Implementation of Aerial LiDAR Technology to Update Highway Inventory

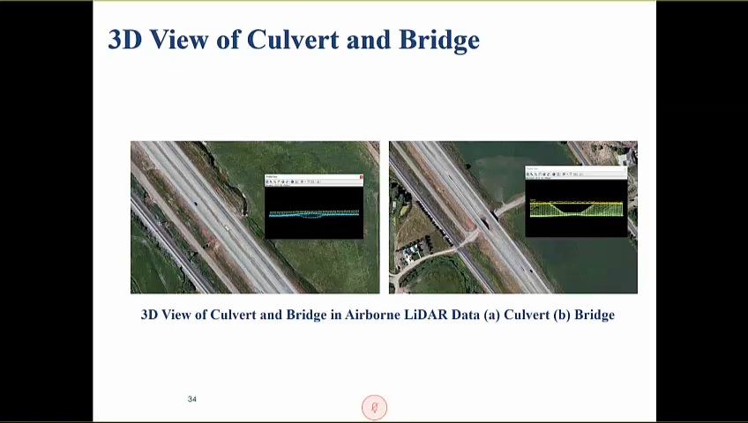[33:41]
you won't be able to scan and see below the road surface, right? So that's some additional benefit of the airborne LiDAR platform. However, we do notice some limitations of our airborne LiDAR platform.